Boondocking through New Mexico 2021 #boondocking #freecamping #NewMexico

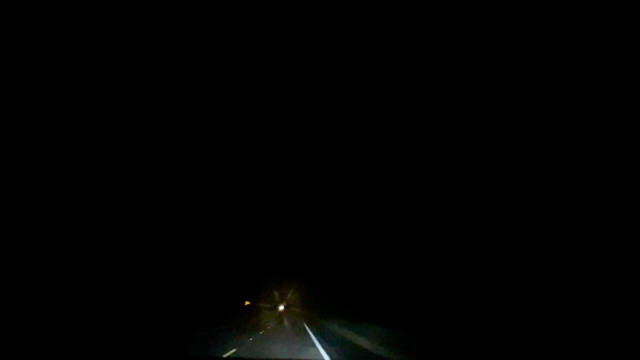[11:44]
We normally don't drive at night for many reasons the main one being that we don't like to drive through areas that we know have absolutely beautiful views and miss the opportunity to get to see them but occasionally you got to make sacrifices and this is one of those times. We made it to our spot just before 11 o'clock and we were so tired that we didn't even put down our jacks because we had somewhere to be just eight hours later.